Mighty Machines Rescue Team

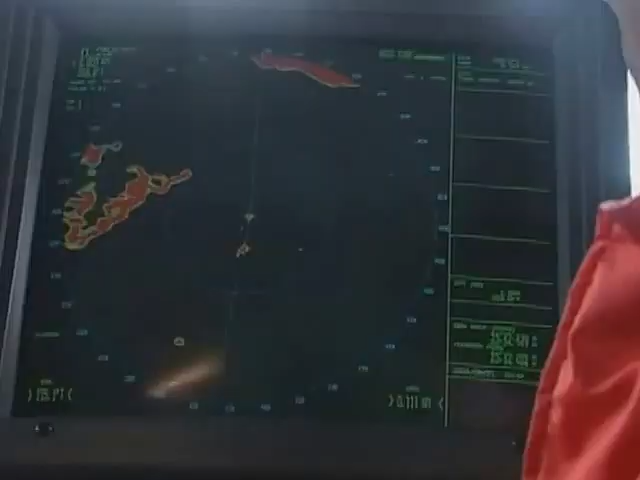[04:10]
It can see nearby land and boats And shows them on the radar screen